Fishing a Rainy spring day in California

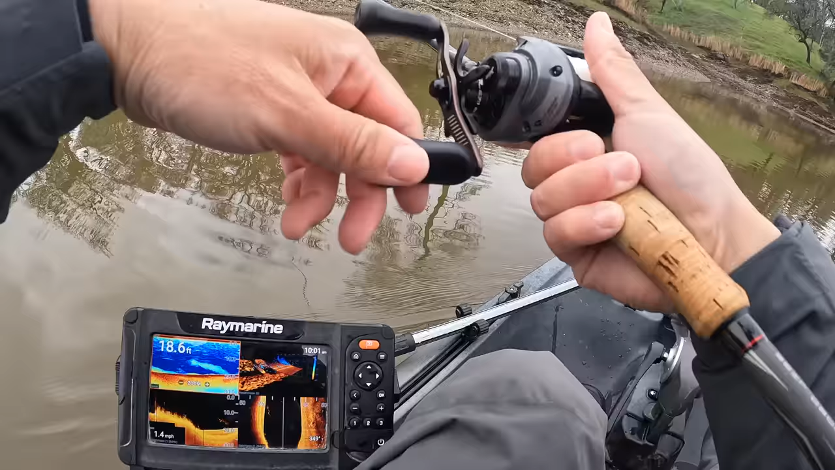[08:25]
On screen: depth 18.6 ft
yeah, I've seen a ton actually,
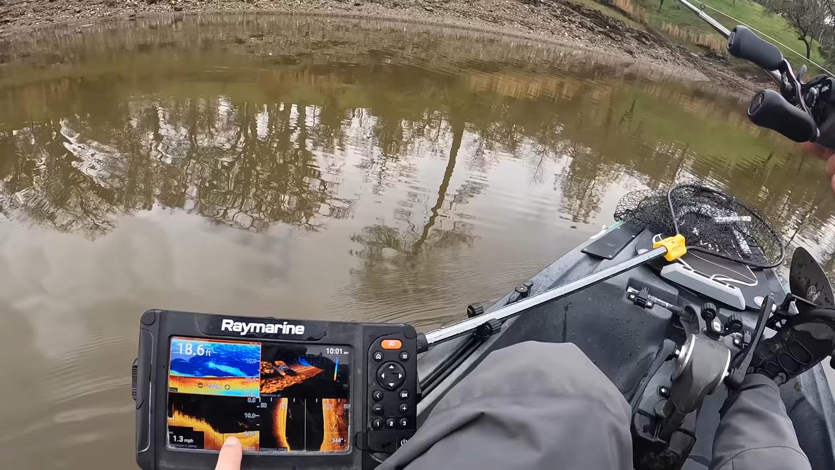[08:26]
On screen: depth 18.6 ft
that's the first shallow bait bowl I've seen man, there's been tons of bait cruising the main channel
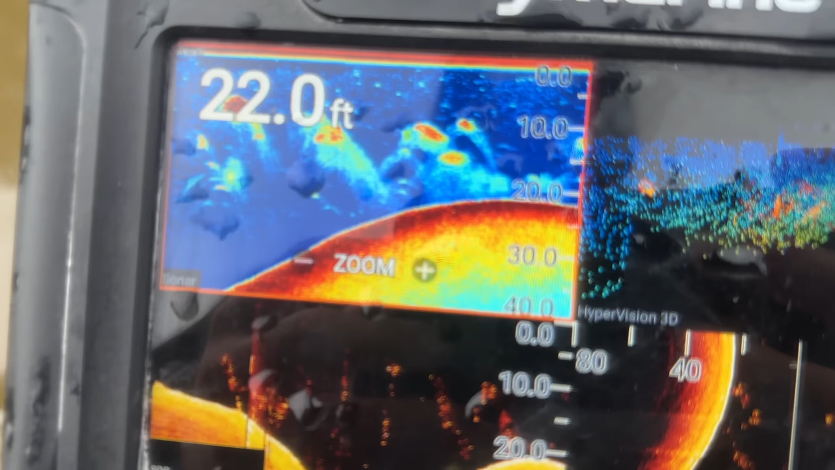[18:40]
On screen: depth 22.0 ft
to me was the amount of bait in the slick and it seemed to be really really thick bait balls anywhere from 60 foot all the
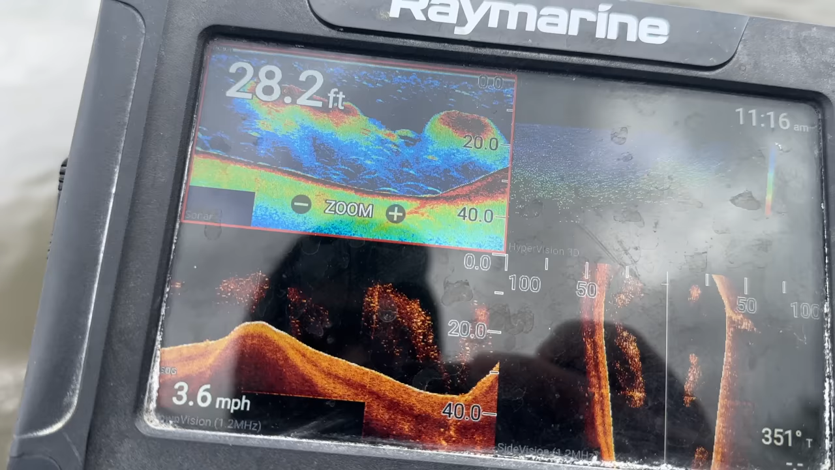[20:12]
On screen: depth 28.2 ft, speed 3.6 mph
probably in 25-30 foot of water whereas again I'm working this in 10 foot so I don't know exactly how that works out where you see all the bait in 30